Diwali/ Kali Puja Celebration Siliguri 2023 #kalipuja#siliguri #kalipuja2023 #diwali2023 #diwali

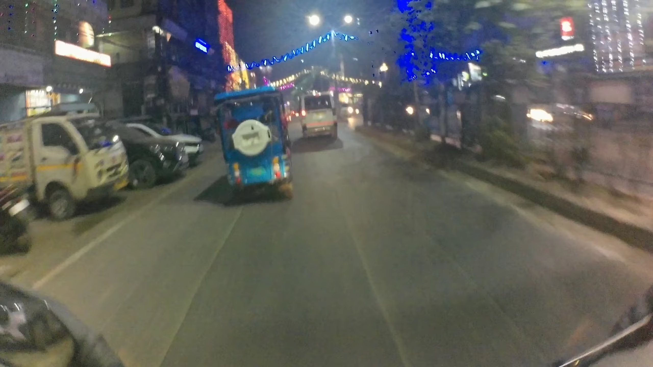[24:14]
तो अभी फिलहाल हम लोग है शिवक रोड भी बोला जाता है इसको, और कुछ इस तरह का भी चेक कर रहे हैं यहाँ पे।
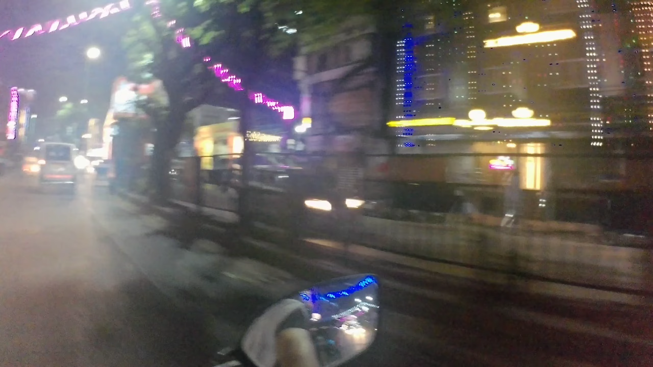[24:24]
तो यहाँ पे भी पूजा मंडप,
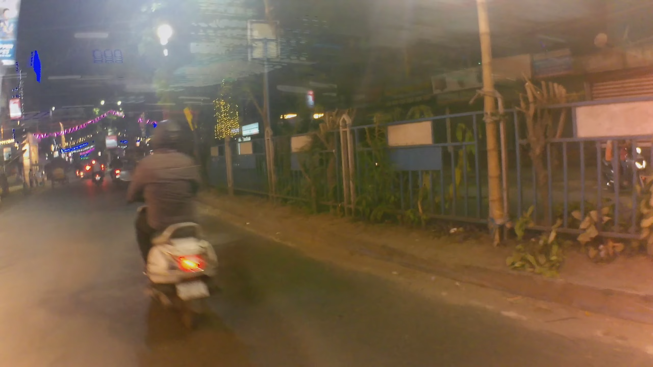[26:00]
चलो गाइस यहाँ से निकलते आगे और एक दो क्लब दिखाऊंगा मैं आपको। सो इट्स टाइम अपडेट, 7 बज चुके हैं घड़ी पे। कुछ इस तरह से सजा कर रखा है यहाँ पे लाइट।
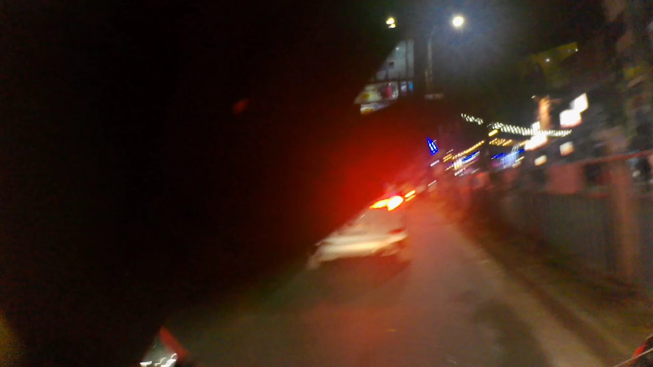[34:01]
तो ये क्लब ठीक ये सुबह मोड़, ये लाइन्स क्लब का जो वो क्लॉक है ना, ये क्लॉक से इधर लेफ्ट की तरफ जाना पड़ता है।
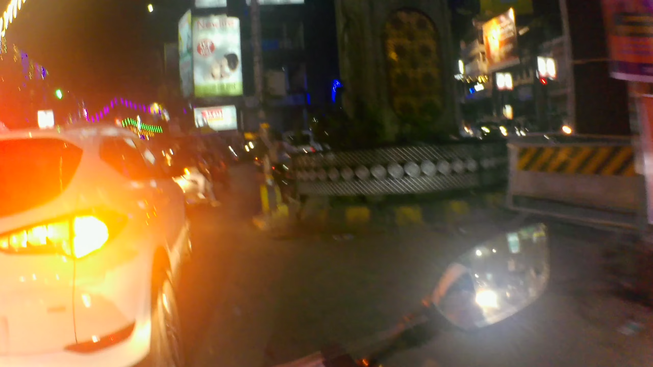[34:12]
तो मैं यहाँ से निकलूँगा राइट की तरफ। कहाँ ढूंक रहा है भाई तुम? बैटरी वाला जब मान ले तो बैटरी वाला गाड़ी चला के पूरा बुमबान डूब दिया रे ओला वाला।